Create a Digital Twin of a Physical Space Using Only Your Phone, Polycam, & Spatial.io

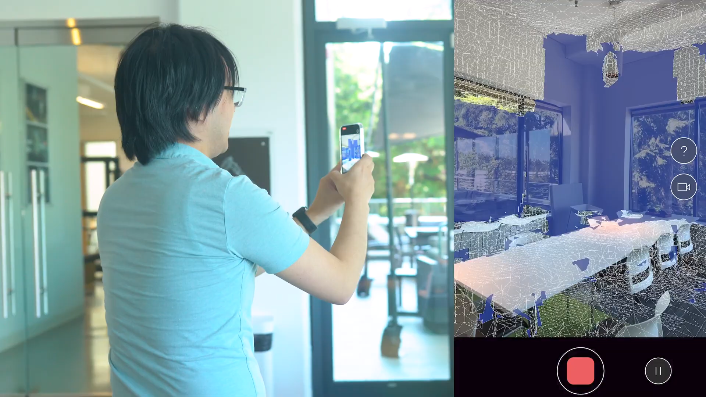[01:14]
and lighter sensor does a good job of detecting the depth typically you want to go slow
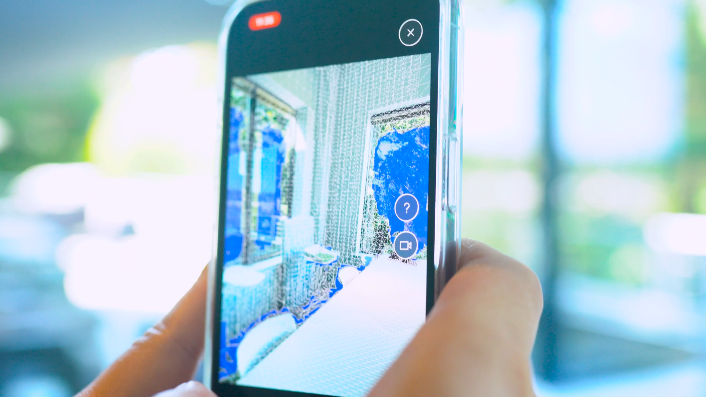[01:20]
to let the computer stitch together all the informations of the polygon
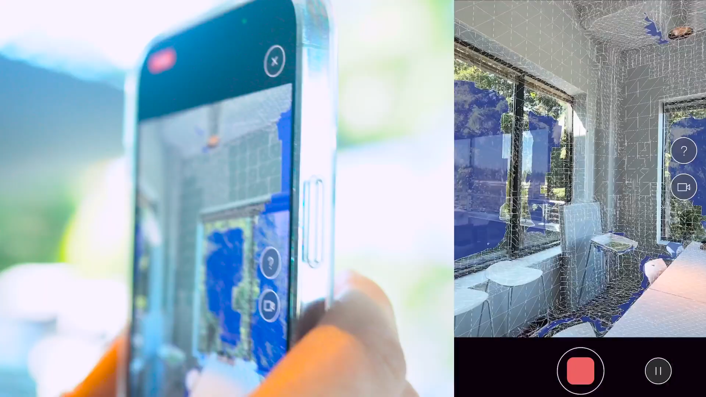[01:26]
and that's pretty good job covering all the areas
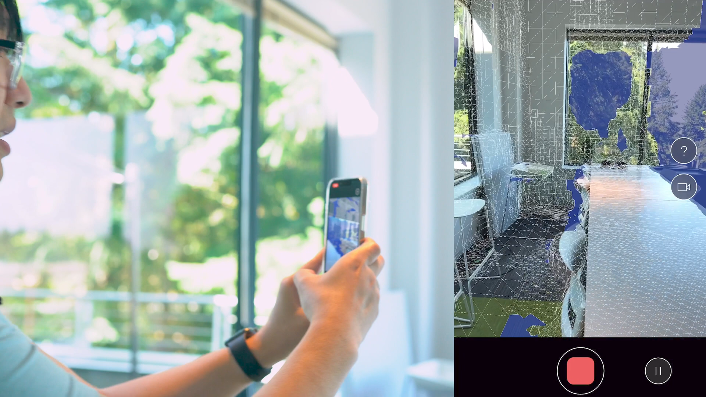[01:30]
doesn't quite capture necessary the scene outside of it but it does pretty good job capturing
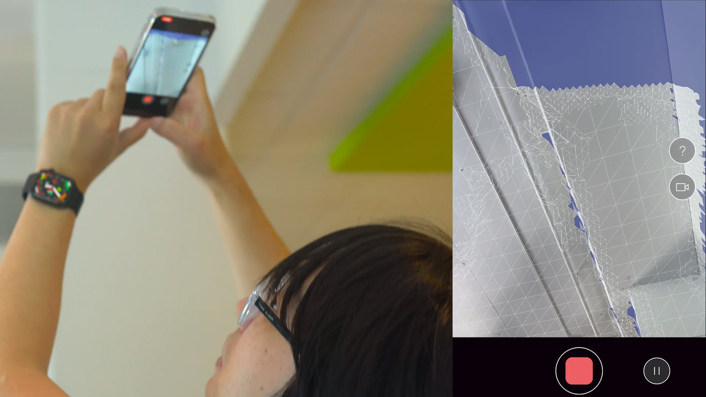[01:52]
interesting is that you can also cover the ceiling area so you get the
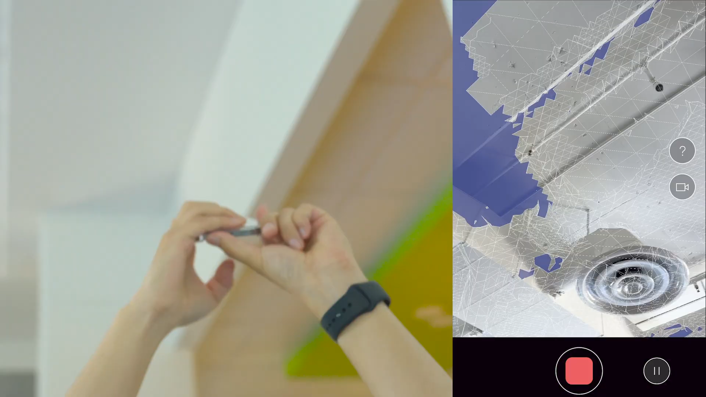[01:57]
idea of how tall the building is
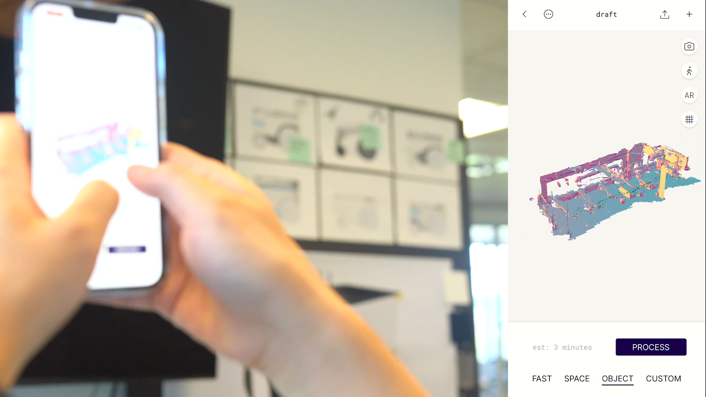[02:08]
get the preview of the scan location and right now it doesn't look like anything
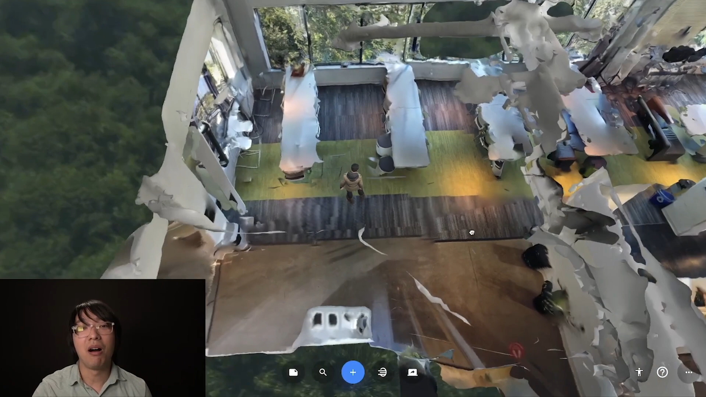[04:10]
impossible if it was just a static photo or the gallery of the virtual tour and i can actually walk around the space like this and this is so cool because i get the
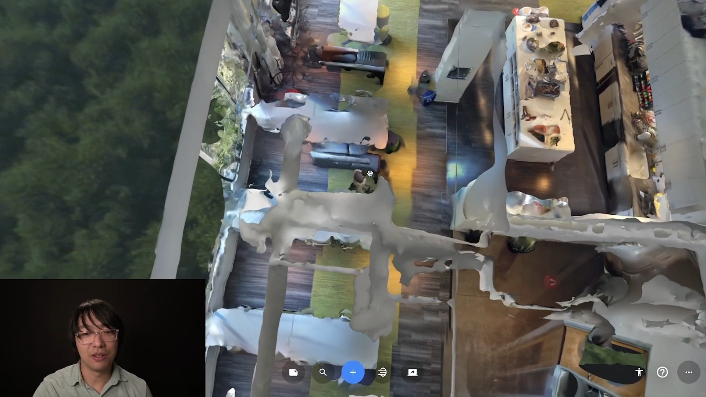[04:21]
understanding of the space way better this way i can fit four of my body here and that's why